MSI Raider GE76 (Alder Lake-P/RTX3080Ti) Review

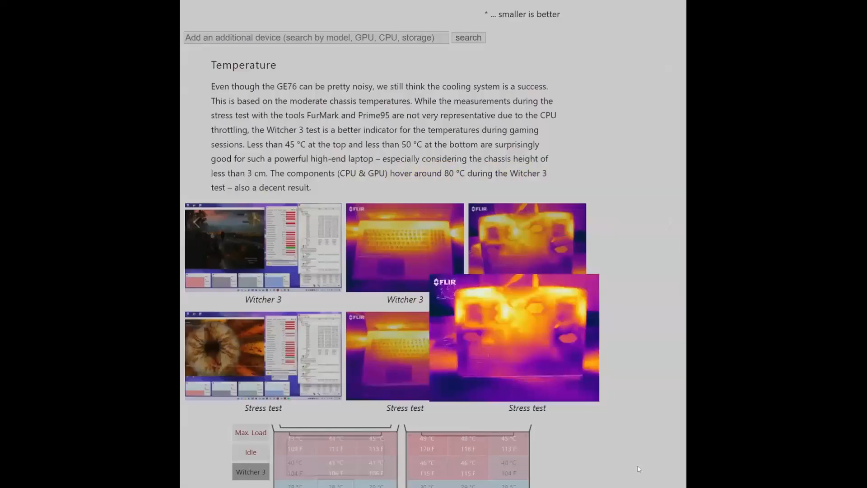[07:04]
We recorded less than 45 degrees Celsius average at the top and
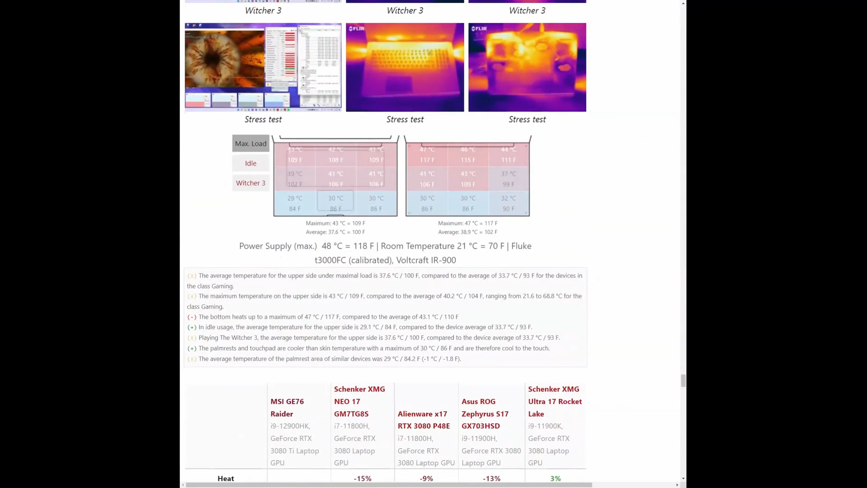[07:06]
less than 50 degrees Celsius average at the bottom.